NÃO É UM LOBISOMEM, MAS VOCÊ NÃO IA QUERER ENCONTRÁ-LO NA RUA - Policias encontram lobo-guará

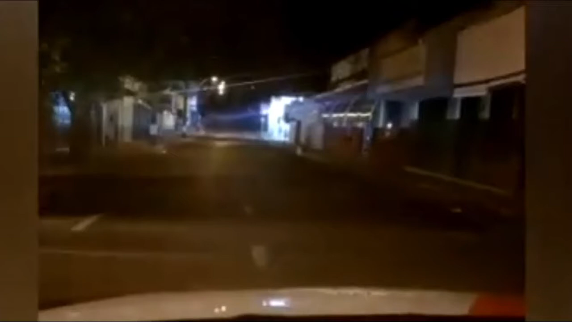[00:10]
Não vai acreditar, tem um lobo enorme na avenida aqui, PSL? Vê se consegue acionar eles aí.